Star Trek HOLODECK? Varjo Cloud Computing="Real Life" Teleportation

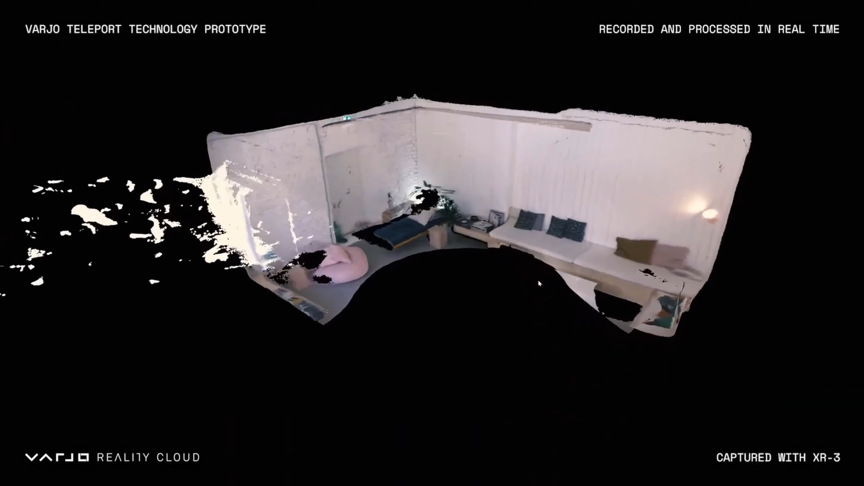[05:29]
The low latency video pass through in our mixed reality headset digitizes the world in real time in perfect detail.
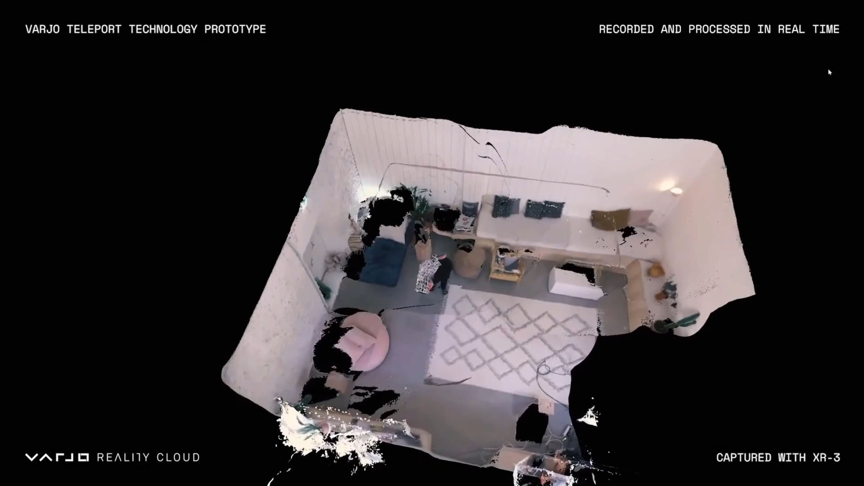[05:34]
And our unique LiDAR hardware and software transforms the capture
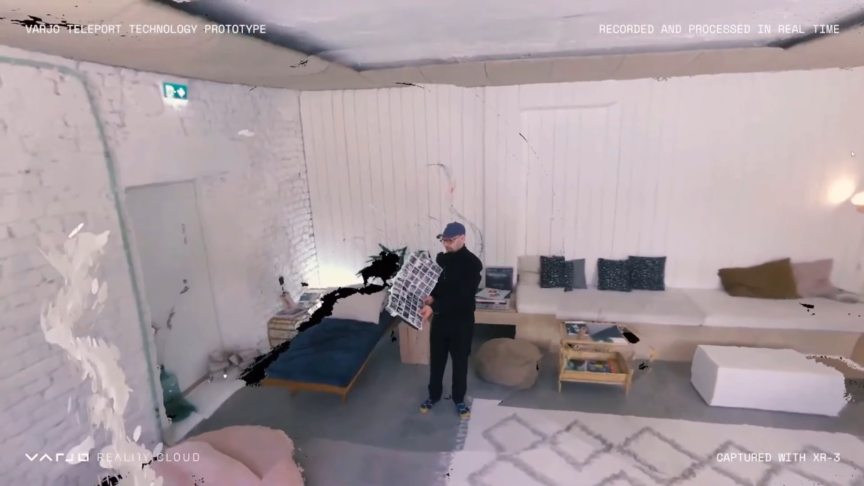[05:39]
into a highly accurate 3D reconstruction of your surroundings.
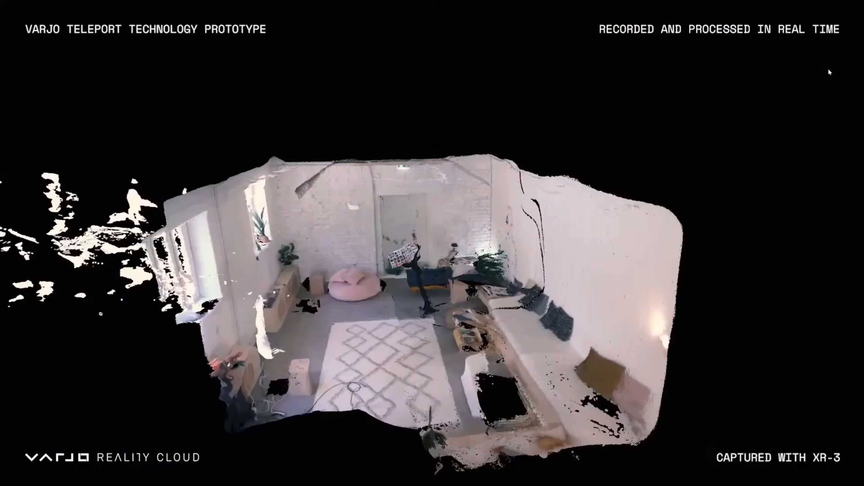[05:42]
They're making some big promises here about all of this.